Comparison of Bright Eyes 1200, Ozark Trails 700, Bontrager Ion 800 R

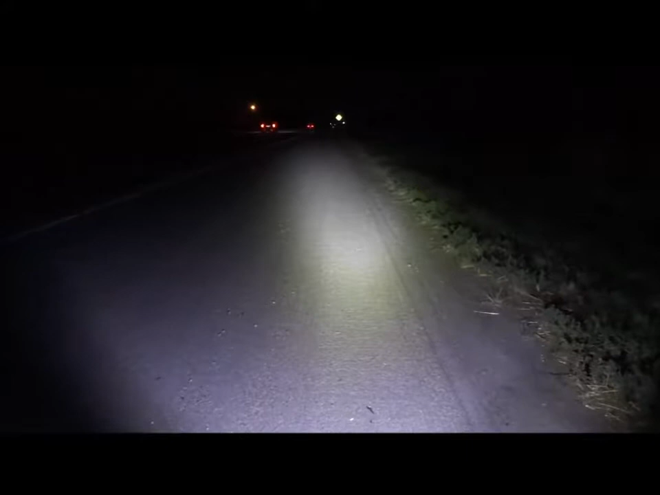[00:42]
I think this flashlight from Walmart same for about the same price with the other light is brighter than it throws more light on the side Now that's the low setting Now that's the low setting Now that's the low setting Okay, I'm at 400 right here. This is 400 So